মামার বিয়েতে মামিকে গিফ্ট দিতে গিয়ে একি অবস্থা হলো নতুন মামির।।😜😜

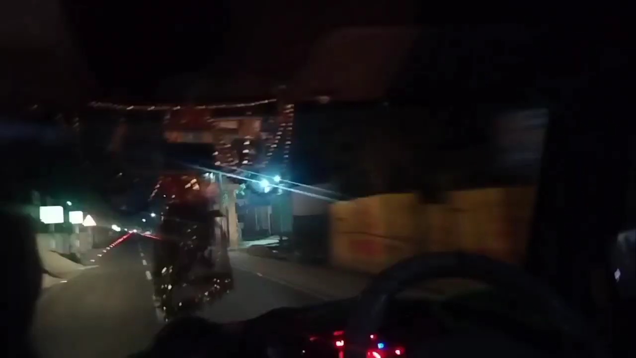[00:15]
আর সামনের দিকে দেখো, আমরা এখন যাচ্ছি, এই যে মেন রোড।